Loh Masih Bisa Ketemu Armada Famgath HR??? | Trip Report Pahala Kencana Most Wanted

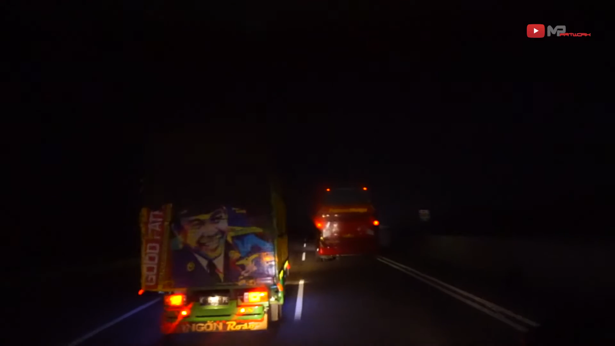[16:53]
Ini PM ini. Jogja ini. Jogja apa Klaten gitu.
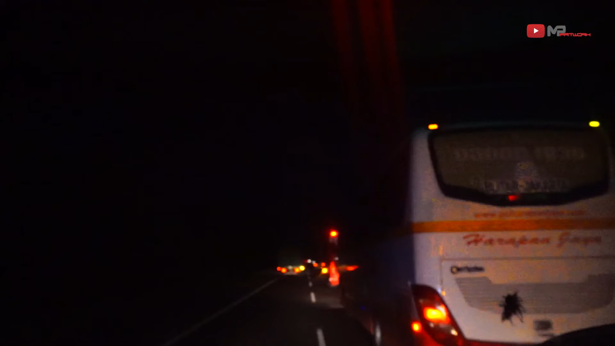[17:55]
Oh, 87. Oh, ini tadi belakang juga nih, belakangan dia. Ini berangkat, itu masuk. 87 ini. Bekasi dia. Jatah Bekasi. Jatah Bekasi. 8788.